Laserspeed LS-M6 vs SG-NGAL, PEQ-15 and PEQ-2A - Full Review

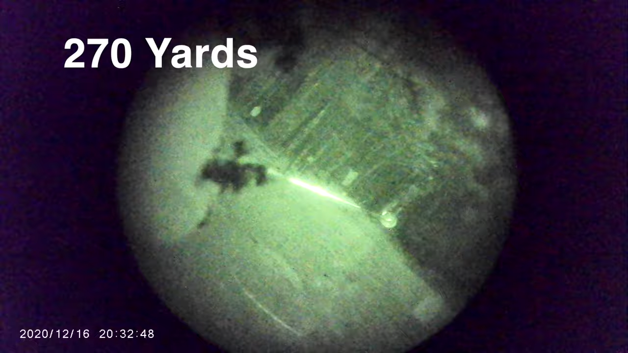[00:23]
There you go. That's great for night vision.
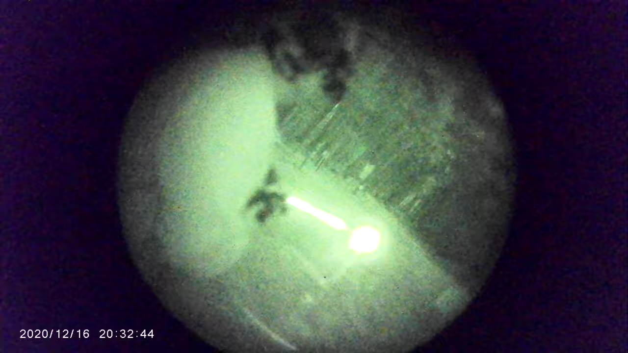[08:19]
high right that was good I could tell when you sent it yeah yeah that's great for night vision
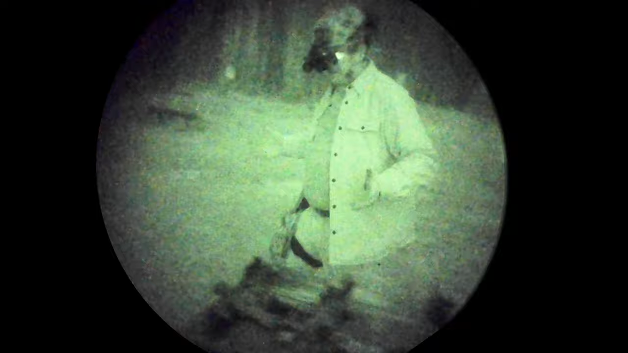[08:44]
call it that we've gone ahead and brought out for you tonight now the first thing that we want to do is go ahead and give you the little refresher of what we're doing with the
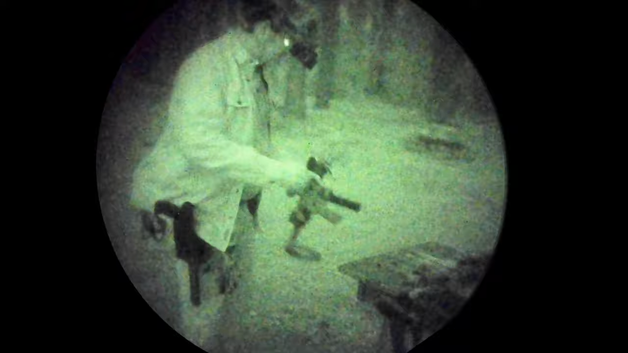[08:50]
pec 15 so we're just going to go ahead and shine it and the first thing that I want you guys to notice
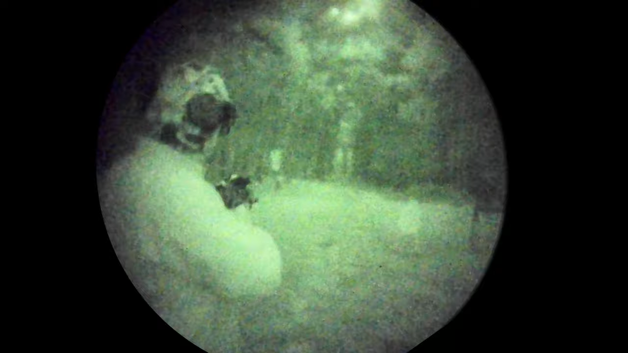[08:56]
is my goodness that illuminator it just doesn't like how
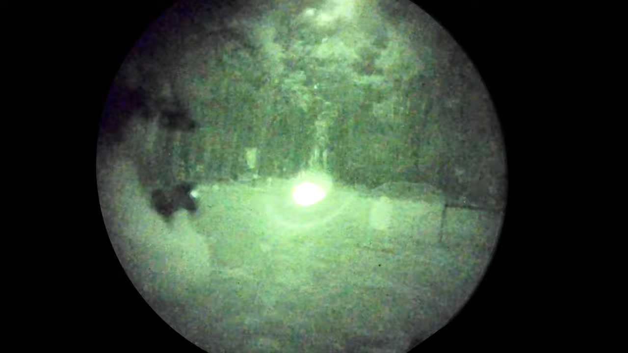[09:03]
did I recommend this thing so hard after I got to better and better night vision it just I
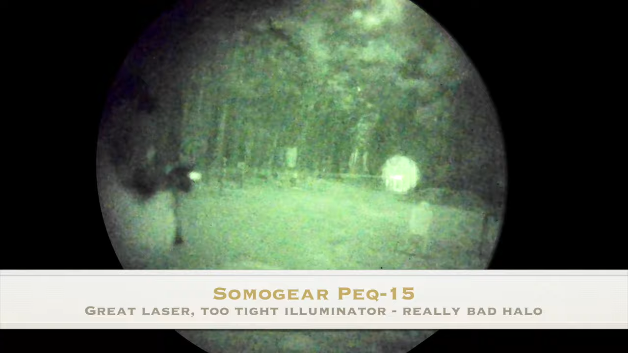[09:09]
don't know guys the laser is awesome and it's still awesome but the illuminator is just it leaves so much so much desire and I don't know let's just see let's see if we can run the plates a little bit and again
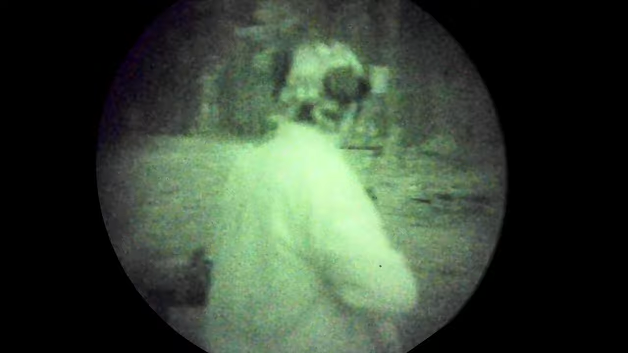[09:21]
this is with our GHM 9 SD so we're running 115 grain ammunition and because
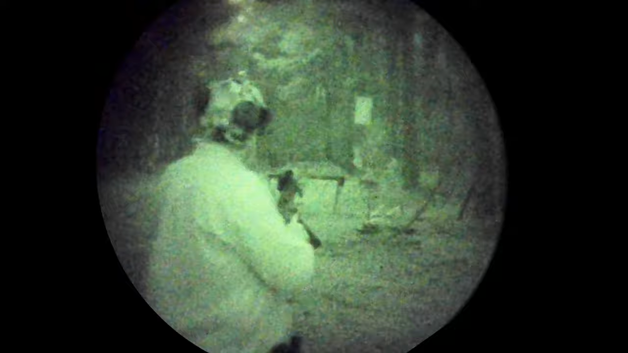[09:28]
it is a ported barrel these things will go subsonic and uh yeah let's just see
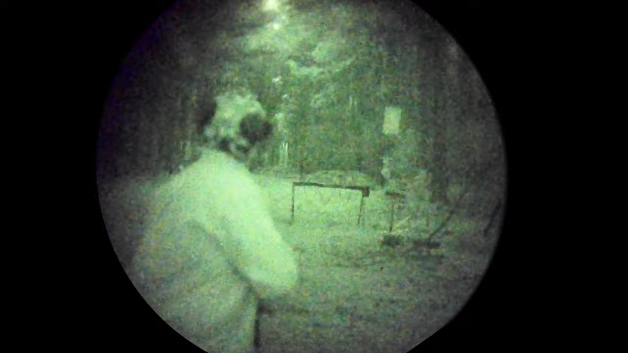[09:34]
how zeroed this is we're actually going to go down to low because this is metal and kind of bright